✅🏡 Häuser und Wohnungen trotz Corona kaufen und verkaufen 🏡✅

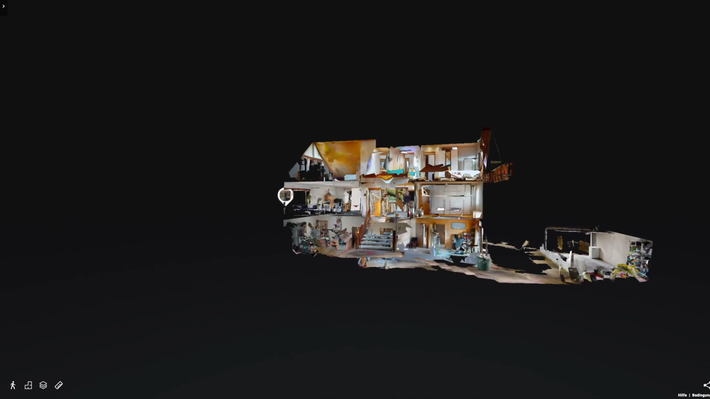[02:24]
Sie haben die Möglichkeit, quasi sich beliebig irgendwo in dieser Immobilie quasi einzuklicken,
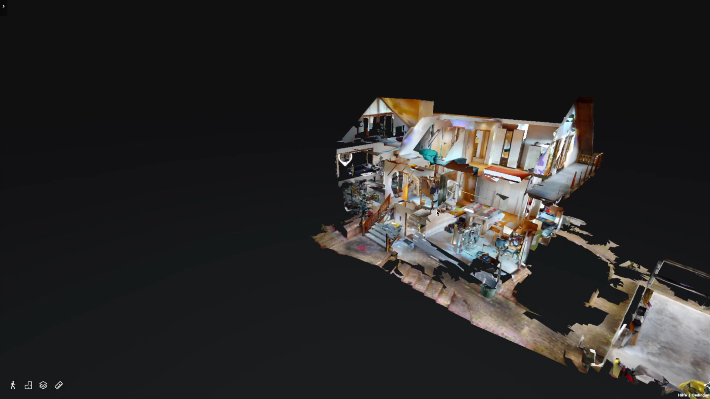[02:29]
sich hinzubeamen und wirklich das komplette Haus einmal von unten bis oben oder von oben bis unten zu besichtigen.
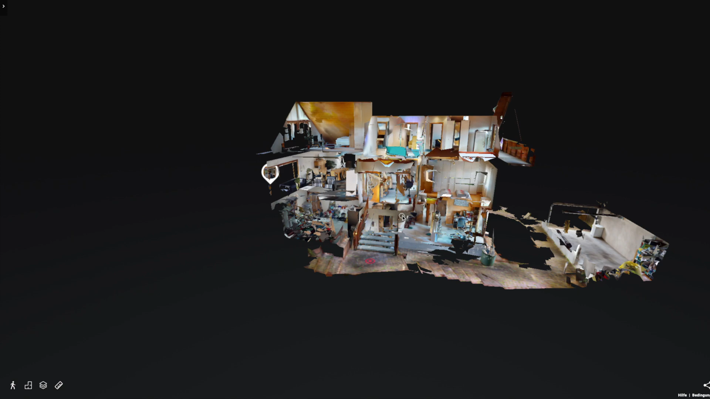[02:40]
Und das in einer absolut hochauflösenden Qualität. Wir machen es jetzt mal ganz natürlich und starten hier im Erdgeschoss.
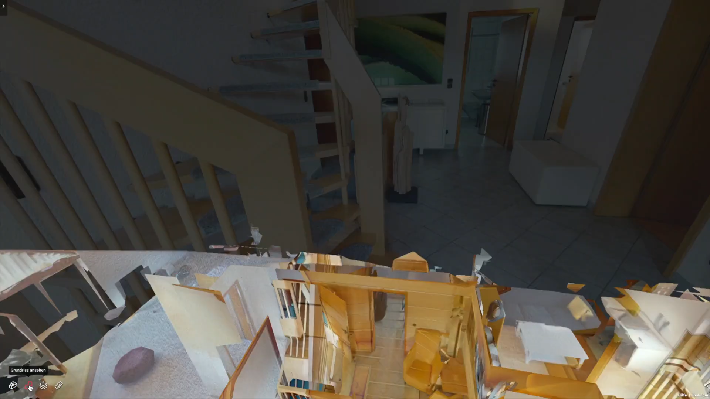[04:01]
Ich möchte mal den Grundriss von der Ebene 3 sehen.
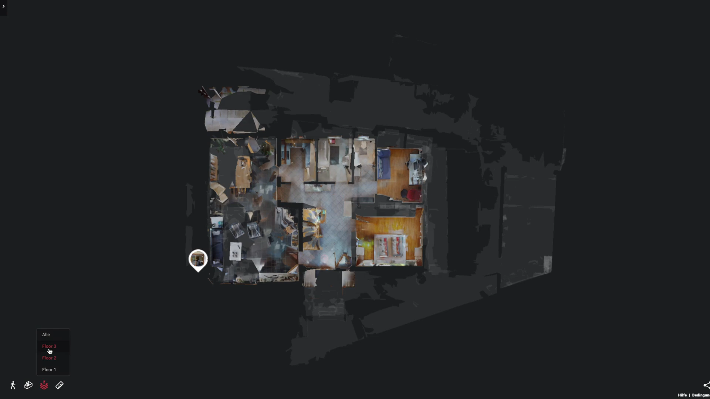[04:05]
Und da mal schauen, wie das Ganze hier oben so aussieht. Und dann sind Sie hier direkt im Flurbereich.